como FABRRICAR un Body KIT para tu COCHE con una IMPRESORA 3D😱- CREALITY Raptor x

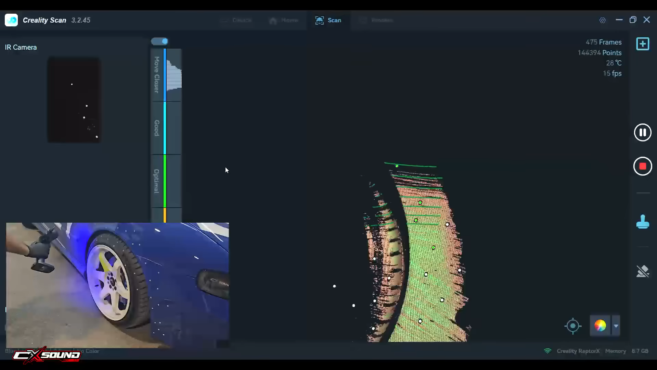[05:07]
Una vez que hemos configurado como vamos a escanear nos acercamos a la pieza y en el mismo mango donde está la power band tiene el botón de play, le damos al play y empezamos con el escaneo.
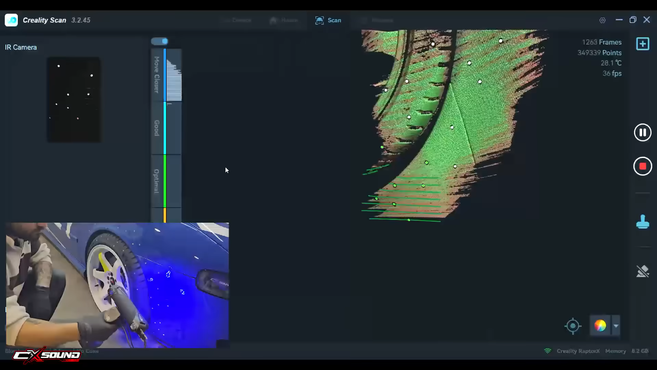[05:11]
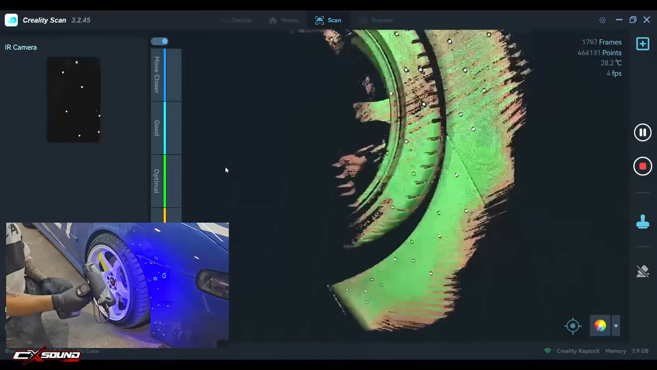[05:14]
Tenemos que movernos de manera despacito e ir pillando todas las pegatinas que vaya haciendo bien todas las lecturas. Y algo que tiene el escáner es que si deja de leer porque hemos dejado el escáner apartado en un lado o algo,
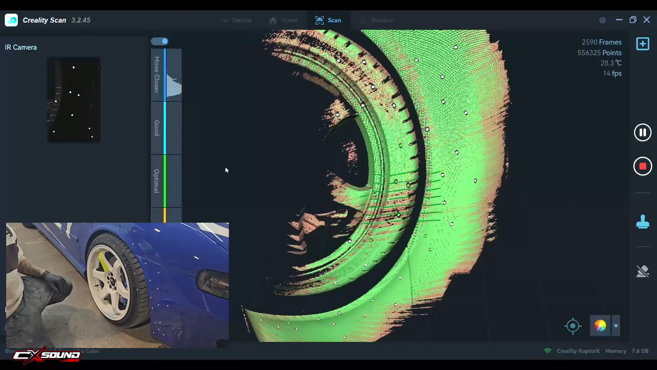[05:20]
cuando nos acercamos a la pieza detecta los puntos y automáticamente se va al punto donde está escaneando.
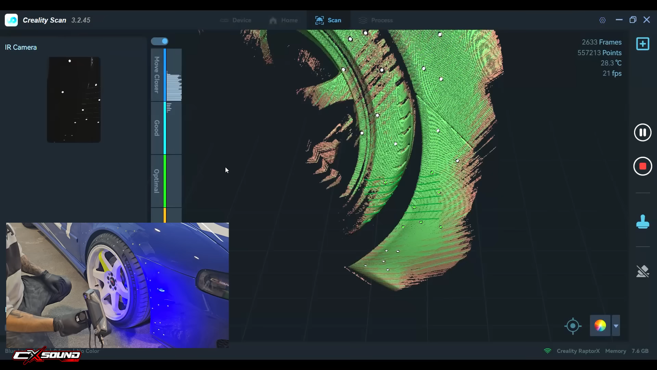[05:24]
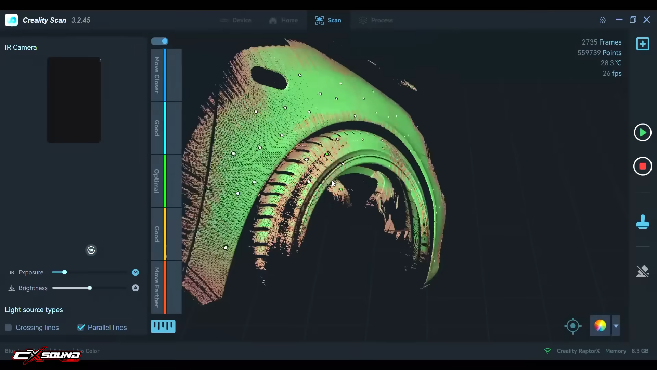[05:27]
Así que escanear con él es súper sencillo. Cuando tengamos nuestro escaneo tenemos que darle a procesar y lo que va a hacer es convertir la malla
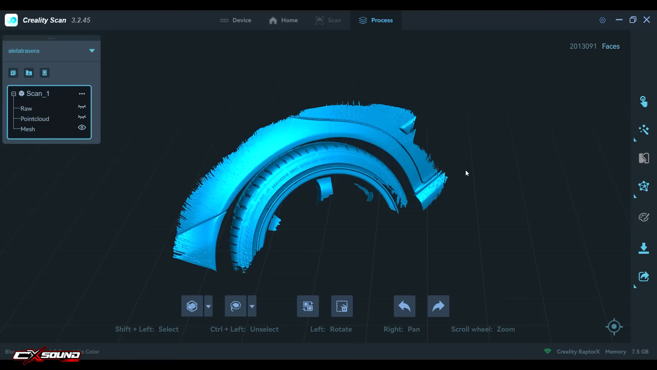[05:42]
trasera y ya procesamos el escaneo igual que hemos hecho con la aleta delantera.
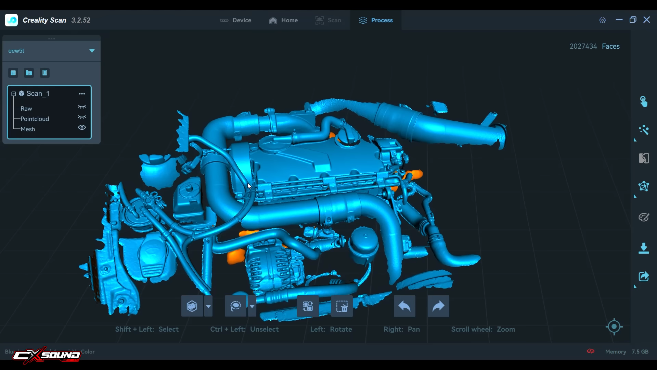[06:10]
Y mirad, en un par de minutos tenemos un escaneo de la parte de arriba del motor que nos sirve para poder hacer cualquier diseño,
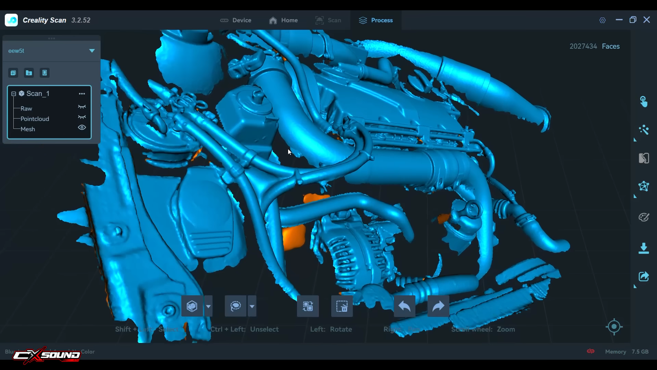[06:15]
para tomar cualquier medida, por si tenemos que hacer cualquier alaste, para lo que queramos. Y como veis con una calidad brutal.
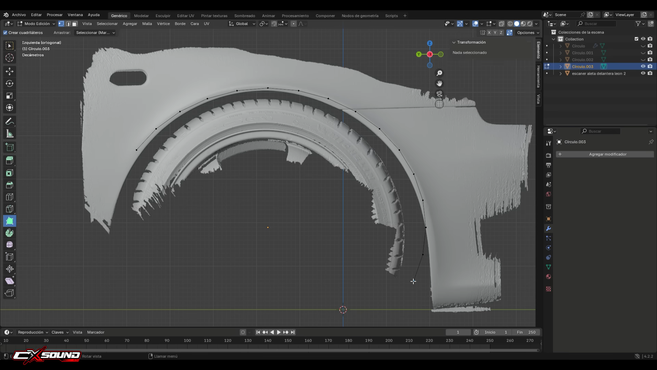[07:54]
Y ahora con la herramienta de mover sí que vamos a coger punto por punto y los vamos a poner lo más próximos posibles al filo de la aleta.
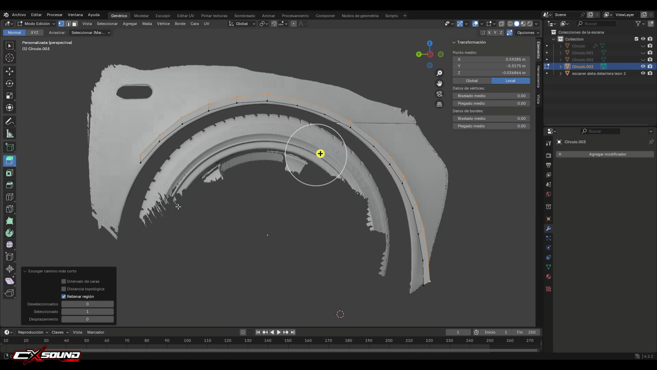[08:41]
Ahora que hemos hecho esta parte de aquí volvemos a seleccionar los puntos nuevos de arriba y ahora vamos a ponernos un poquito de perfil y con la misma herramienta vamos a generar otras paredes y estas las vamos a meter ya haciendo un poco la forma de la aleta.
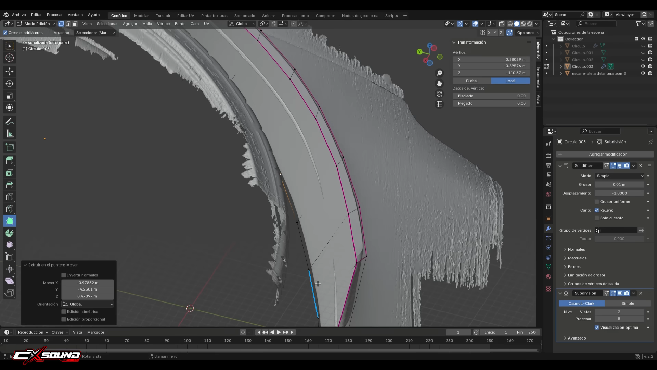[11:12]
atravesar por la aleta si queda alguna parte cuando vayamos a hacer la división para que tenga la forma de la aleta esta no nos servirá.